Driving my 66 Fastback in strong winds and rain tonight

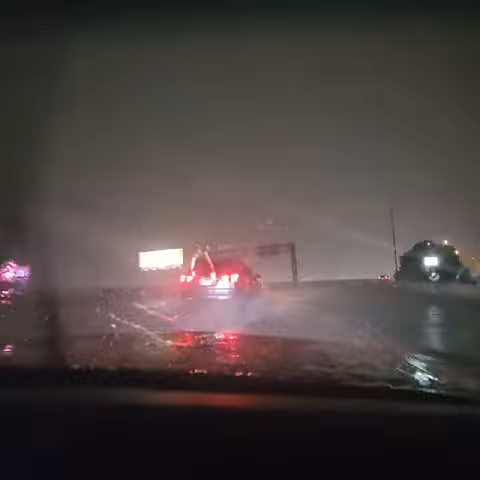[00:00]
So I can get over wherever I need to go. Oh, thank you. That is... Oh, yeah. Alright, we're going 50 miles an hour. Oh, oh, that's a lot of water. Alright, we're going to stay slow. You know what? I'm going to move over. So I can get out of this, guys. Oh, look at the wind. The wind is pushing the water. Everybody's going down. Whoa, whoa, whoa.